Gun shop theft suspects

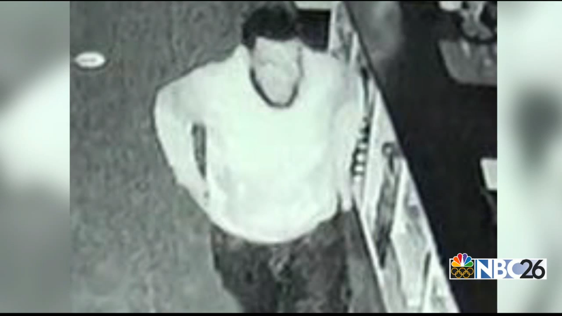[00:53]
And the third with a medium build, spiked hair, and likely a shoulder injury to his right arm, which put him in a soft cast. These are the men believed to be in possession of four stolen weapons. It's very stressful knowing that they're in the wrong hands. To get the guns off the street, Nelson Tactical is offering a $25,000 reward for the arrest and conviction of the suspects involved.